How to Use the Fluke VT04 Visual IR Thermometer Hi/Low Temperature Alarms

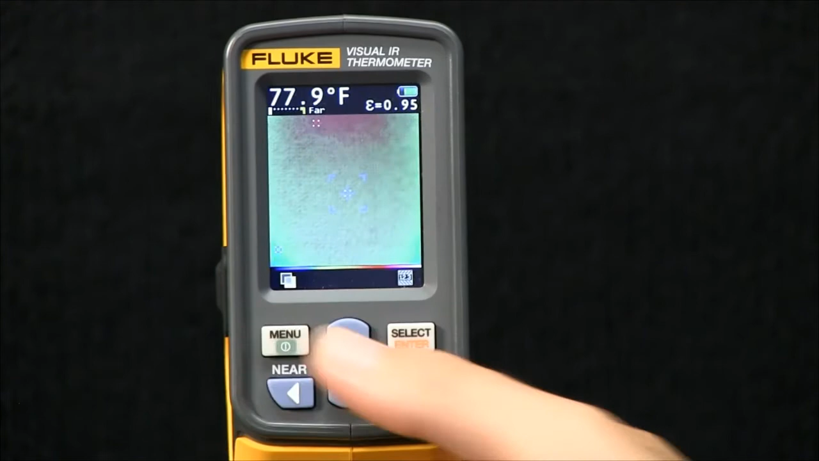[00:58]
On screen: spot 77.9°F
First thing I'd like to call out is that you have an icon
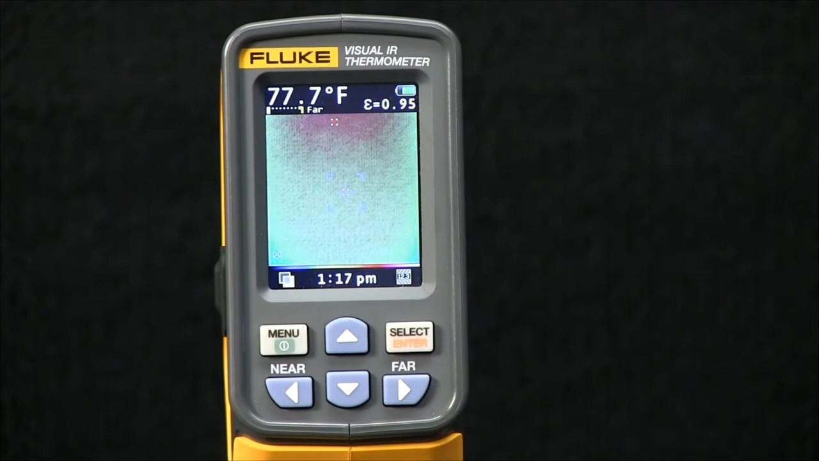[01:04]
On screen: spot 77.7°F
in the bottom right-hand corner that indicates that the alarm feature is on.
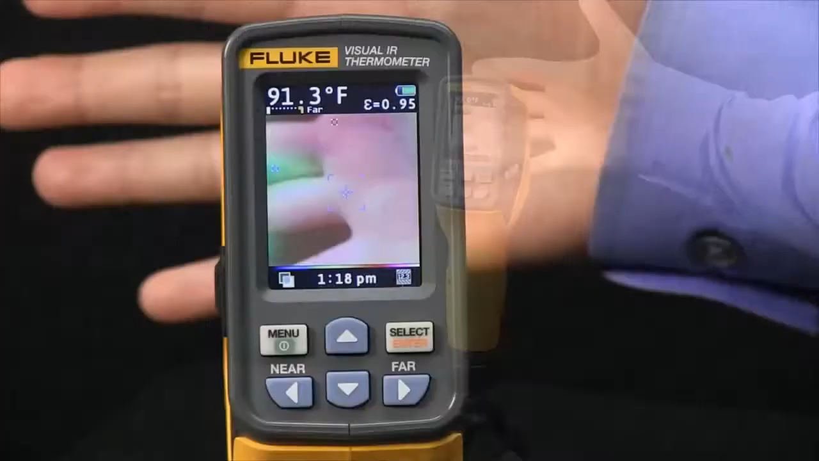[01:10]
On screen: spot 91.3°F
And now you'll see some flashing at the bottom of the screen.
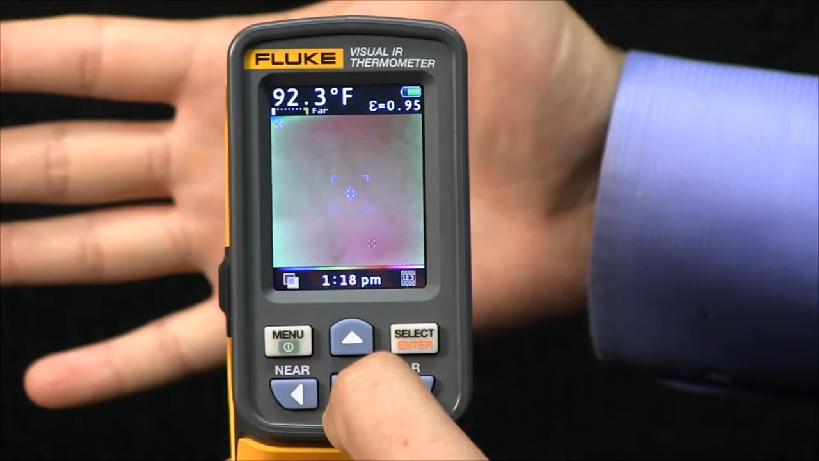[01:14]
On screen: spot 92.3°F
As soon as my hand entered the picture, it identified a target that exceeded the threshold.
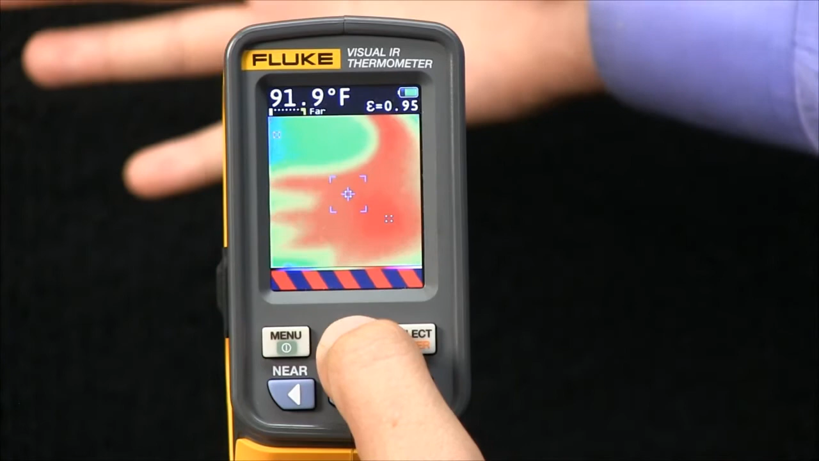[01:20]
On screen: spot 91.9°F
In so doing, it triggered the alarm.
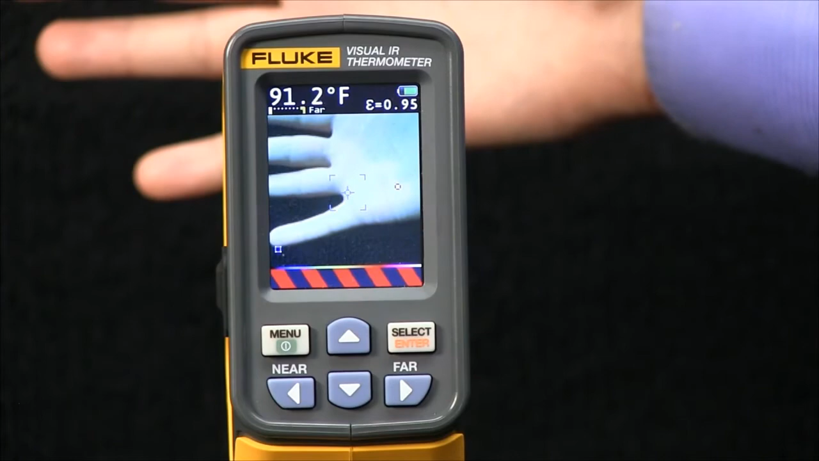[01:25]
On screen: spot 91.2°F
The same thing works in the reverse by doing the low alarm. It's a low alarm, it's the middle.